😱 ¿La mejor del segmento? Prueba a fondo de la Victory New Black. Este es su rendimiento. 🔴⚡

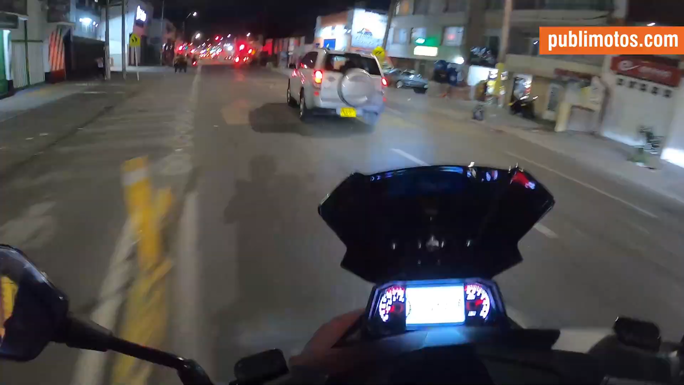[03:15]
también tenemos una forma de ver la velocidad digitalmente.
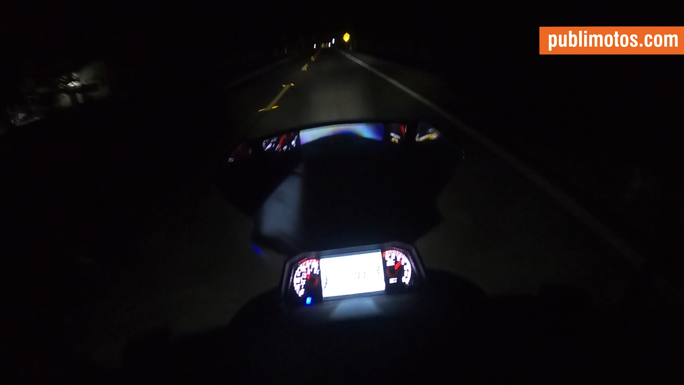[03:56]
En cuanto a iluminación, tenemos tecnología LED, unas direccionales encrustadas en los laterales y esa farola que parece que fuera como medio arrogante,